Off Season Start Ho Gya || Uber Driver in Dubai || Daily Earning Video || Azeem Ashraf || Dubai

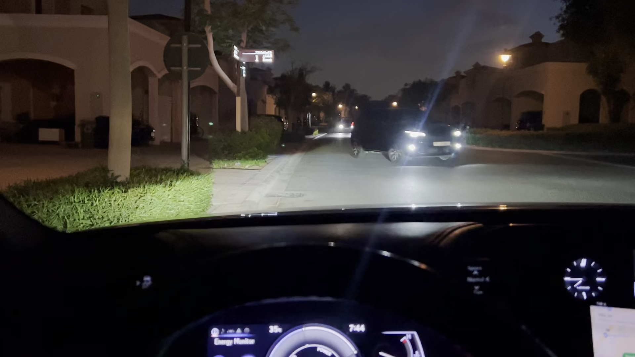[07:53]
तो अरेबियन रेंचेस ट्रिप लगा, मैं पहुंच गया हूँ उसके पास, तो कर रहा हूँ वेट। तो ट्रिप अभी भाईजान ऑफ सीज़न स्टार्ट हो गया,
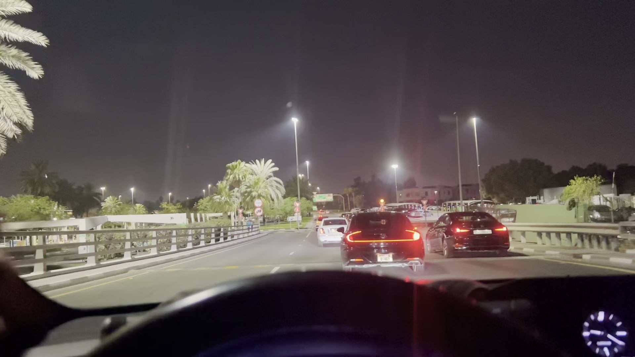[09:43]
तो ये खैर अभी एयरपोर्ट से निकल रहा हूँ, ट्रिप लग जाता अभी भी अलाउड है आपको ओवर क्रीम पे, लेकिन यहाँ पे ये राइट साइड पे क्यू है, यहाँ पे खड़ा होना पड़ता है आपको,
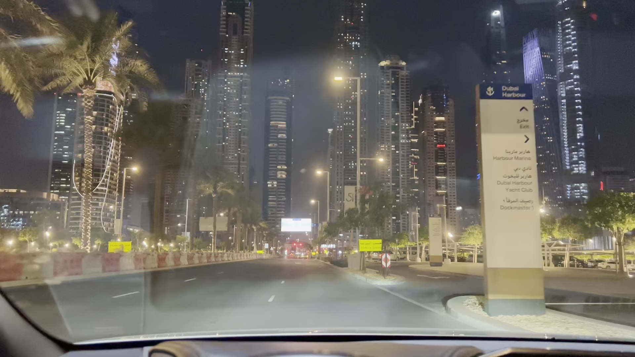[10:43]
ये अभी ट्रिप फिर मिल गया और ट्रिप नेक्स्ट मिल गया अल्हम्दुलिल्लाह। ये है दुबई इंटरनेशनल मरीना क्लब में, तो जा रहा हूँ मैं इसको पिक करने। तो ये देखें, व्यू चेक करें